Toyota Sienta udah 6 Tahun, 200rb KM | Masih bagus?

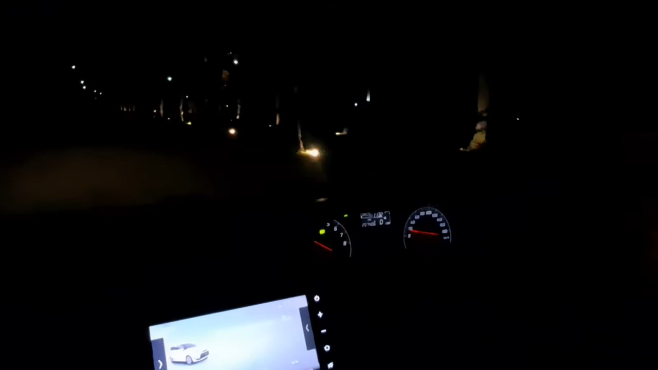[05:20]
mari kita sebelum kita bahas yang lain-lain kita bahas dulu tentang mengenai lampunya nah, bisa dilihat lampunya masih halogen jadi sangat identik